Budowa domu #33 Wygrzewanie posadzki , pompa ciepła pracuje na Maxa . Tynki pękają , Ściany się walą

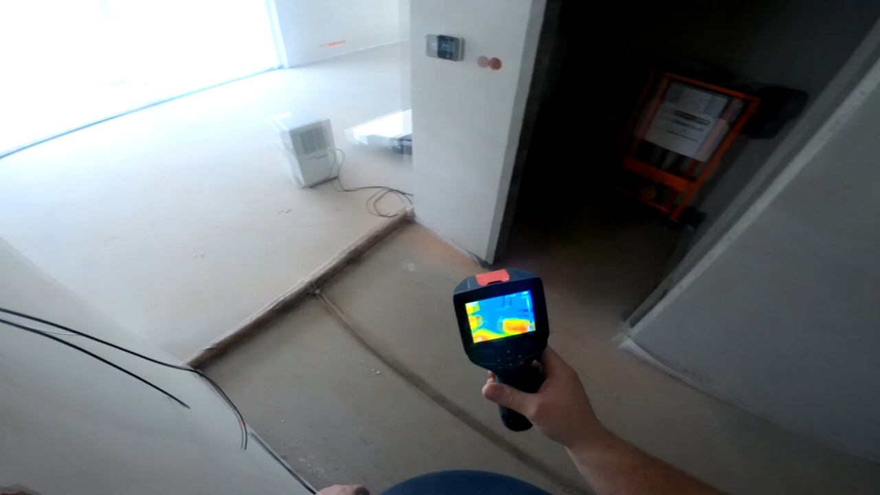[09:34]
Jesteśmy w kuchni. Cała wylewka już jest na czerwono. Podłoga, temperatura około 35 stopni.
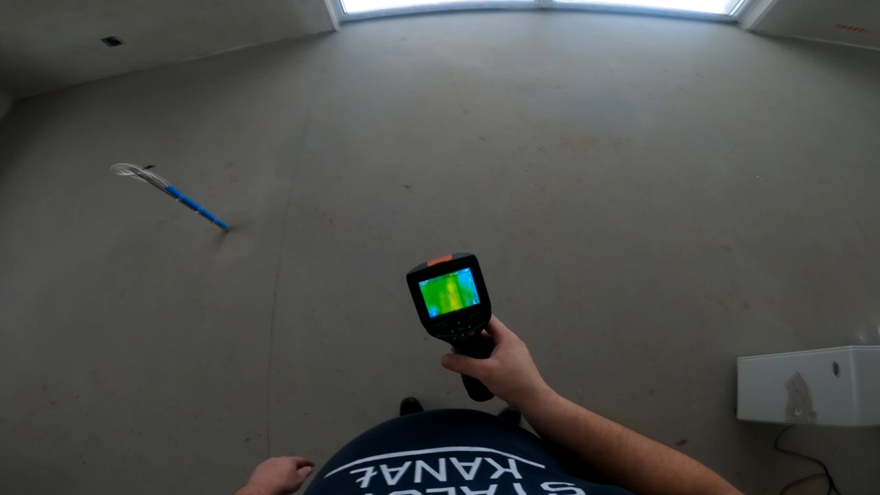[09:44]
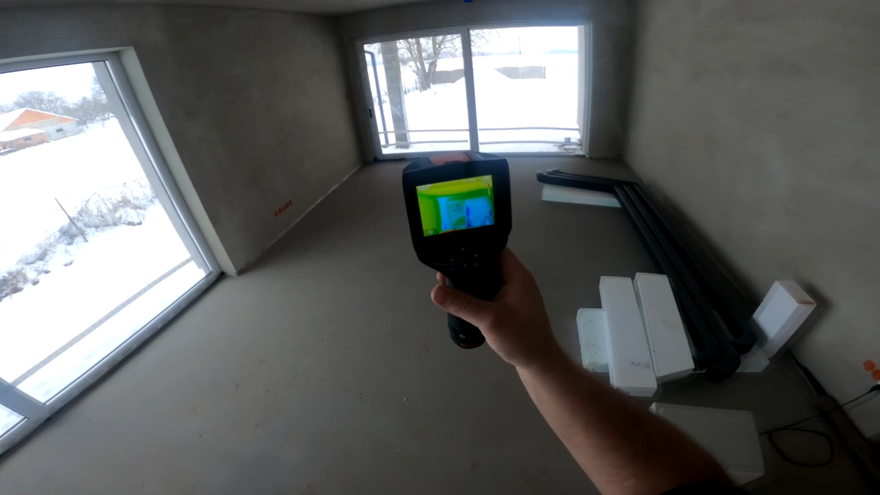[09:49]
Narożnik ewidentnie zimny.
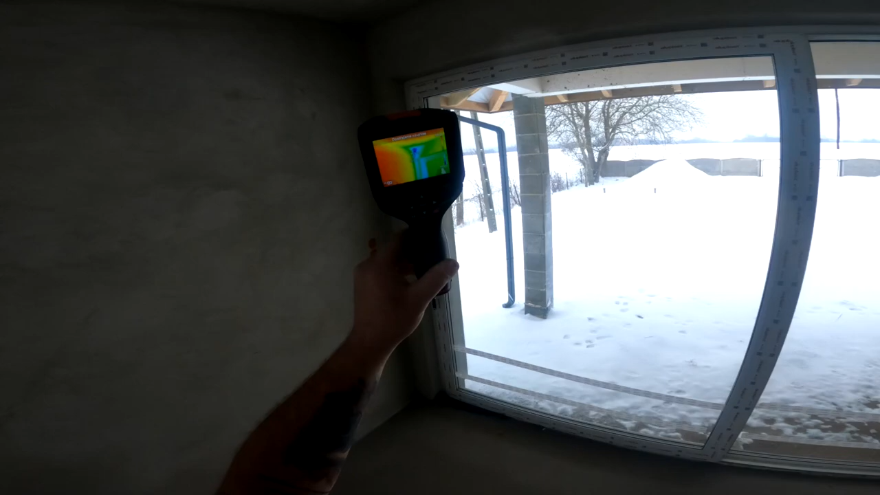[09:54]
Narożnik ewidentnie zimny, ma stopni 19-20.
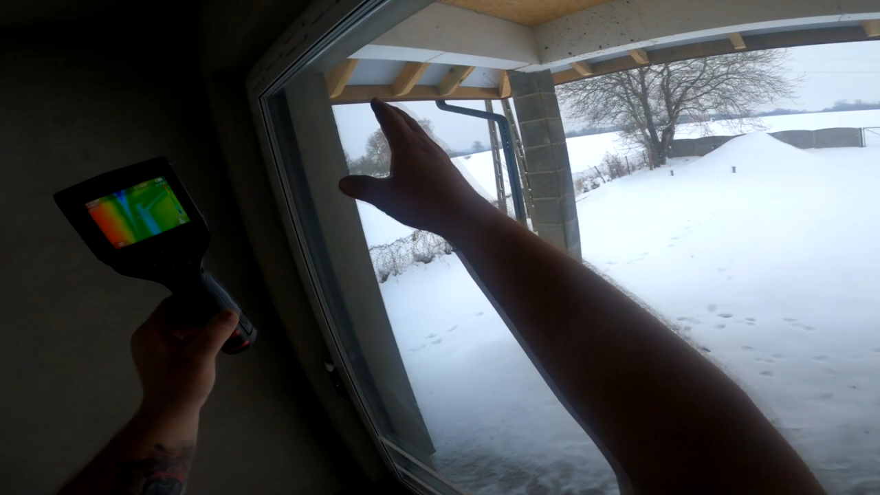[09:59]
Również jest niedokończona izolacja. Ten narożnik elegancko.
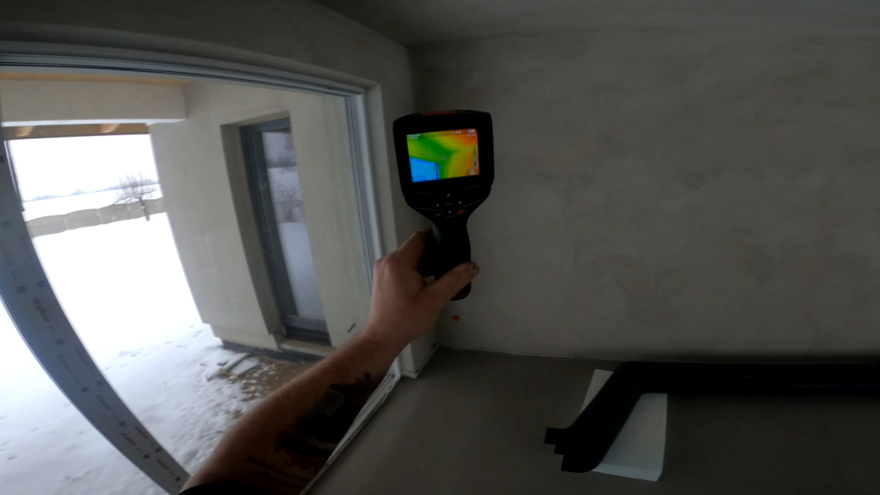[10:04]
25 stopni.
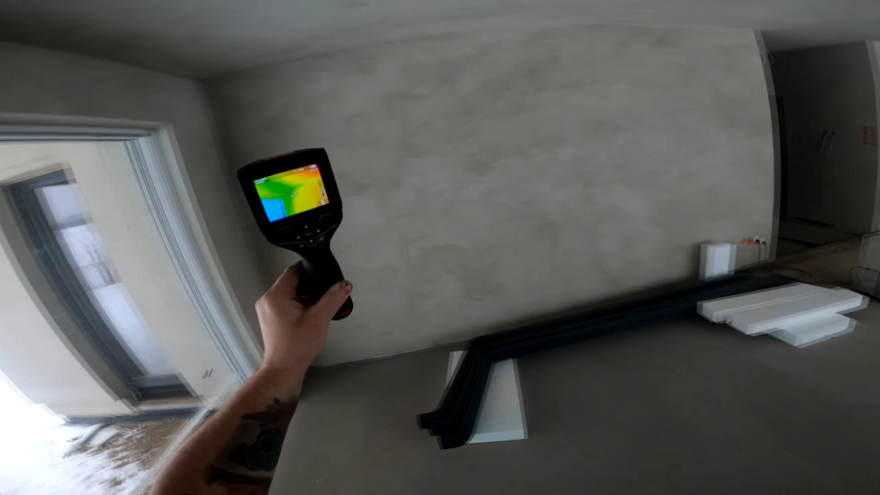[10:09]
Nie ma przemarzania, nie ma jakiejś sytuacji, która mogłaby mnie niepokoić.
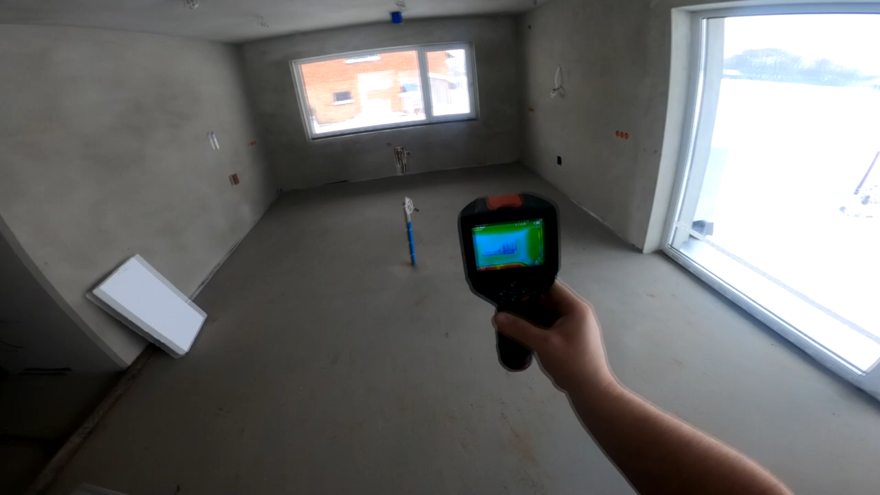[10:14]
Przechodzimy do tej części. Ten narożnik, no jest delikatnie coś nie tak.
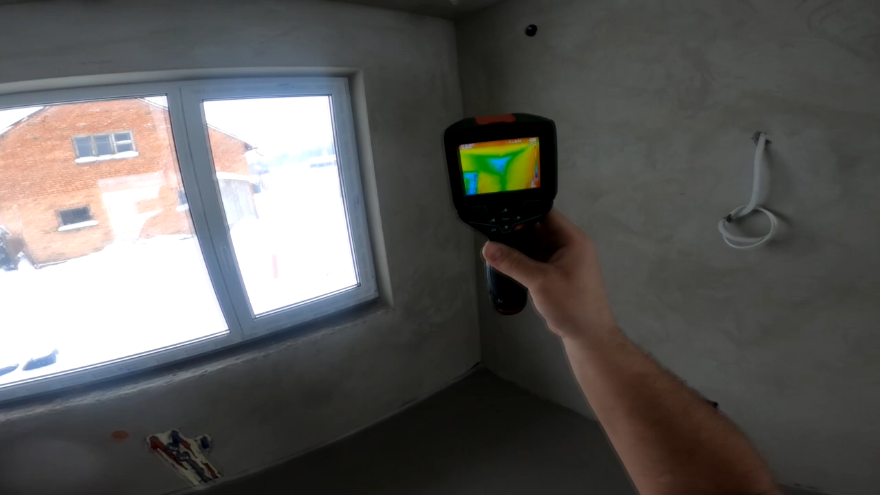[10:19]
Mamy tam 24 stopnie, 23 stopnie.